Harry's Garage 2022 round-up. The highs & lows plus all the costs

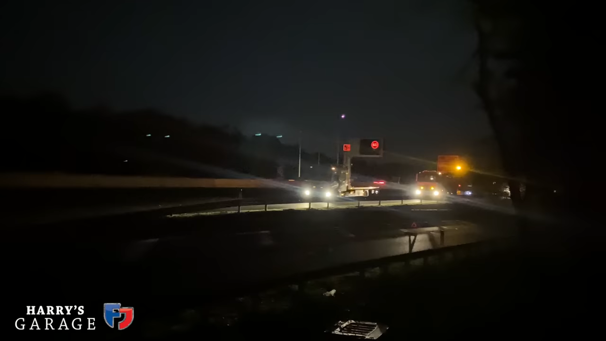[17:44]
pull over just where a junction was and i was sort of on the hatch plate it's a scary thing breaking down on a smart motorway at night but they put